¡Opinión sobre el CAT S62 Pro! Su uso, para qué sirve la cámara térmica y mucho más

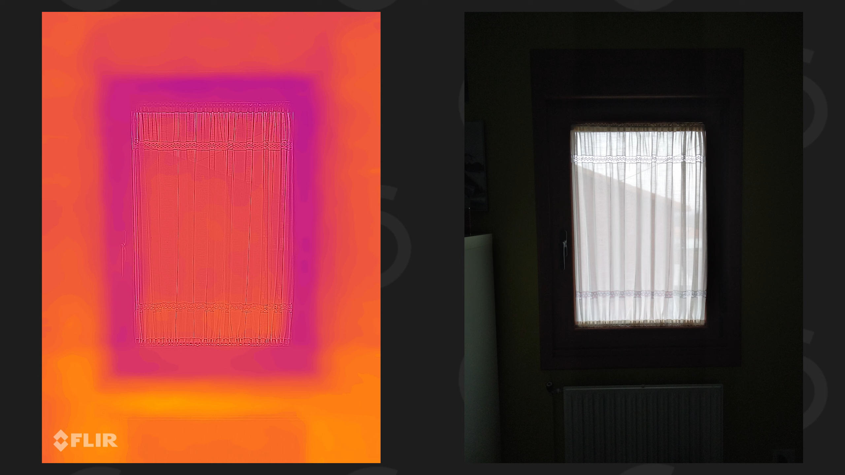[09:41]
Y ese es uno de los principales usos a nivel de construcción y que se le puede encontrar un poco uso más a nivel del día a día.
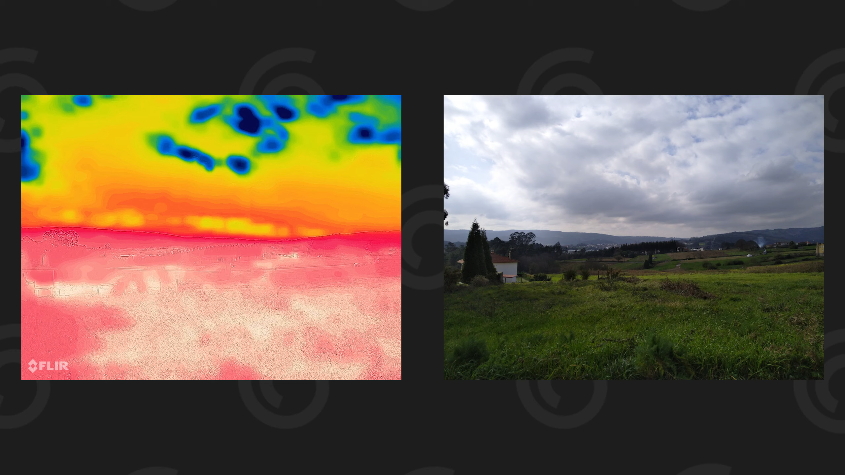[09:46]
Evidentemente después en industria hay muchísimos otros usos que yo en ese caso sí que no tendría ni idea. Pero para estas cosas que yo he indicado es un poco para lo que más se usa dentro de mi ámbito, dentro del mundo profesional en el que yo he trabajado.
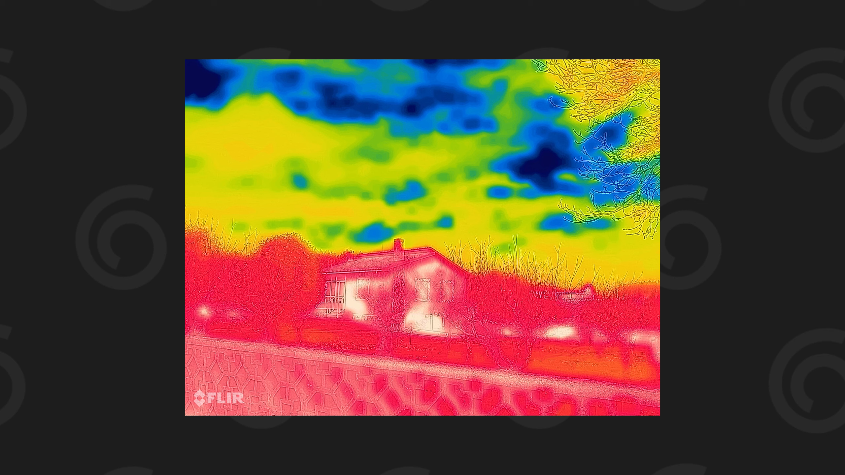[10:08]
Pero sí que estoy poniendo alguna foto por aquí por encima para que veamos esos pequeños puentes térmicos que suelen haber en las viviendas y que es lo que más se busca un poco con estas cámaras térmicas.